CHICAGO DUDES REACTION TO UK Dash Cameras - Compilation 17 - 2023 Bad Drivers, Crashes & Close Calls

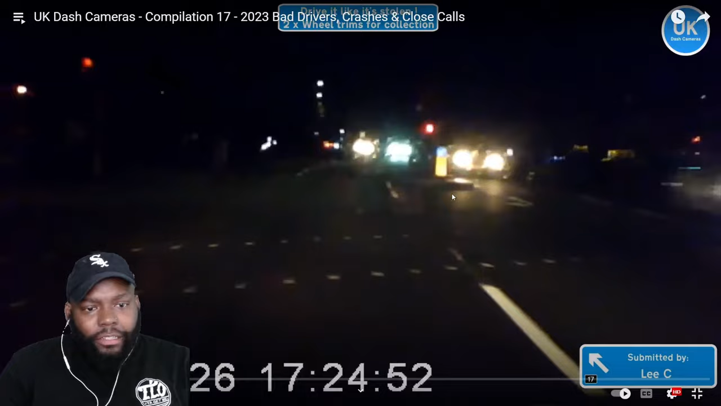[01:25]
watch what you in a rush for
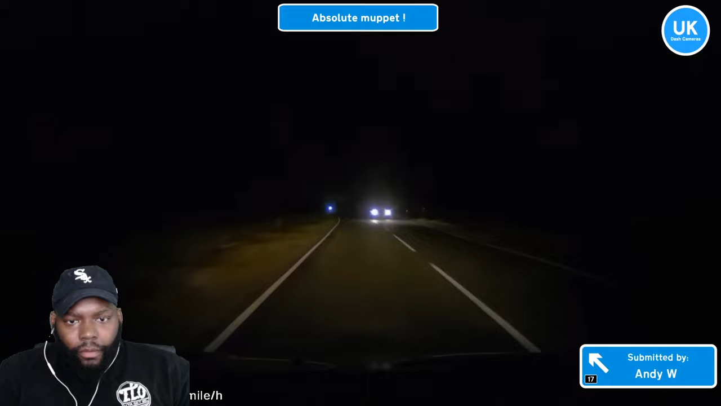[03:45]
nope yep yep dummy it's too dark to be playing them type of games laughing
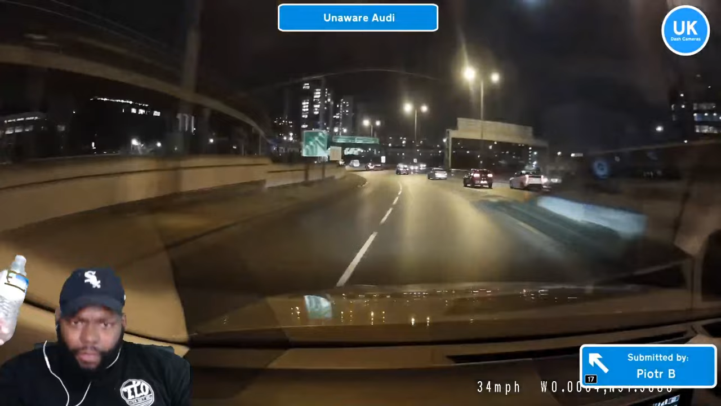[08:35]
he hopped out gave a speech bro get in your car unaware outie what city is that that was nice
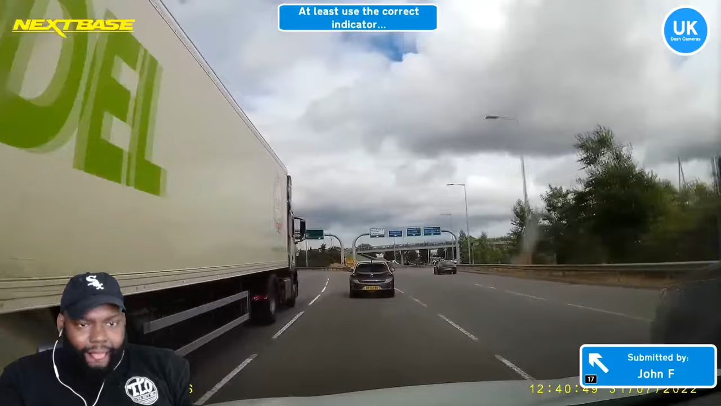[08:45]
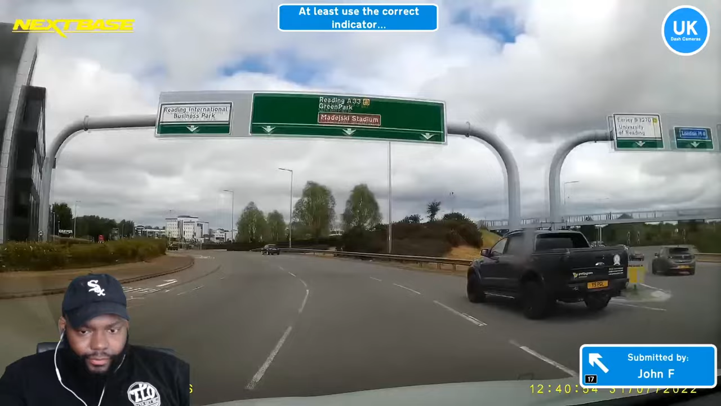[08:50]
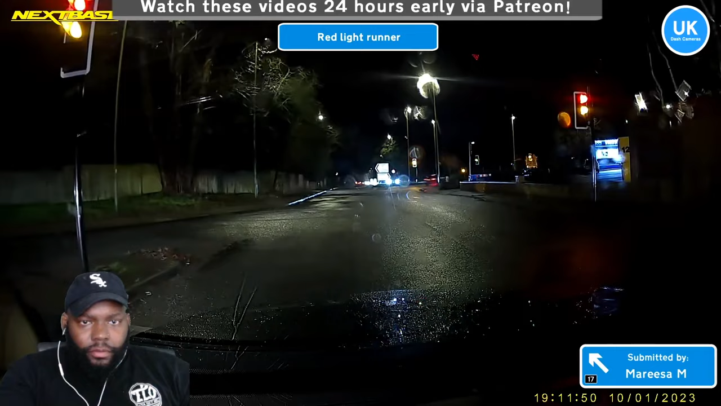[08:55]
oh i went for a red line yeah i knew it fuck you idiot It's good.
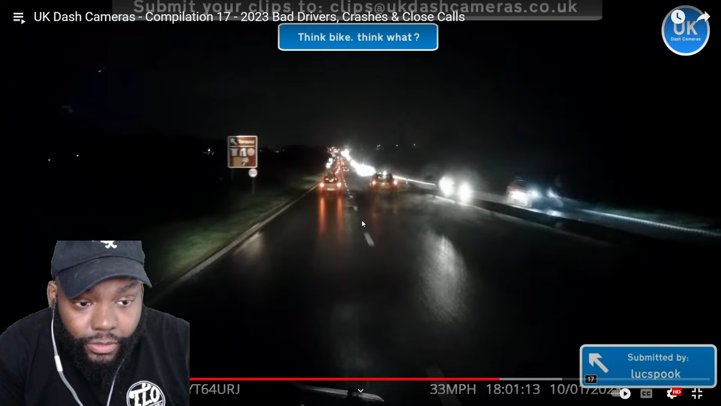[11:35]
I don't care what you got going on, your insurance is not covering the expenses of that Rolls Royce, you hit that Rolls Royce, they're suing you, it's coming out of pocket, buddy,
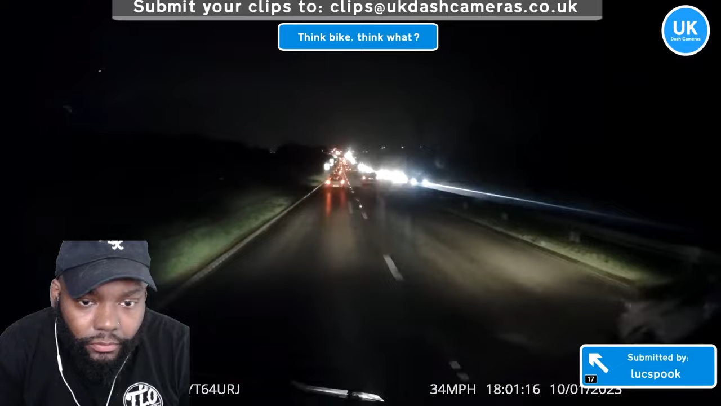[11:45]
yeah, it's that man, Jesus Christ, sorry, that fucking bike just split me,
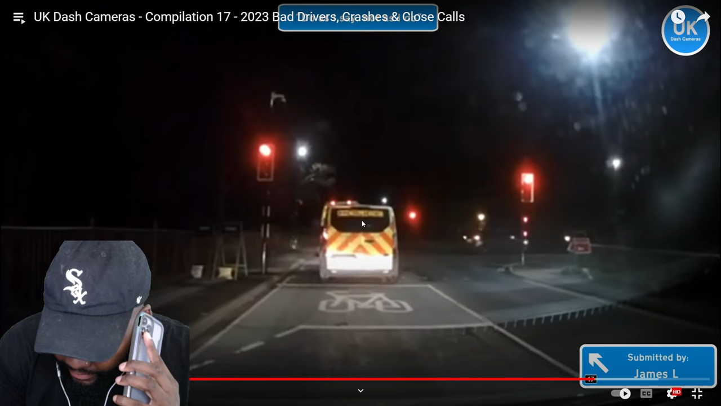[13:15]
hello, yes, 999, I'm calling the police on 999, he just ran a light, 999, yes, I'm on the corner of sacrilegious and bicycle, mm-hmm, yeah, can we get a unit out here to arrest this officer, please, thank you, simple, I want something done about it, give him a ticket,